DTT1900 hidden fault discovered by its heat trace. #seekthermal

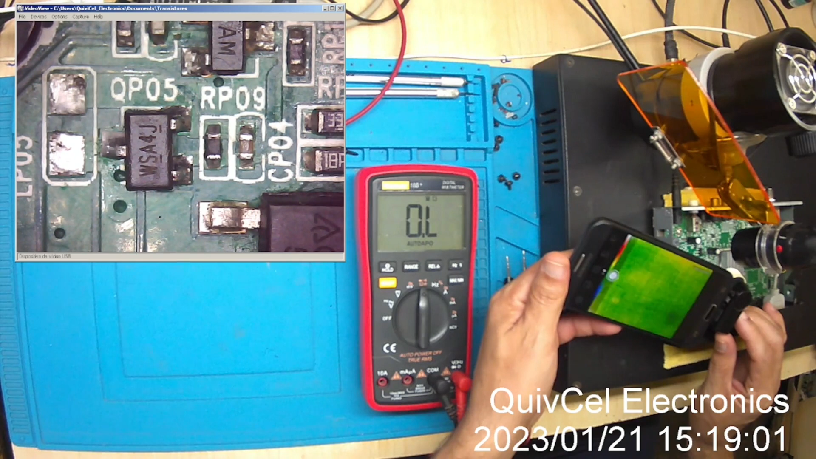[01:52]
mal estado un mosfet no debe producir esa caída de voltaje y vamos a confirmar con el diagnóstico termográfico en este caso el diagnóstico termográfico nos muestra un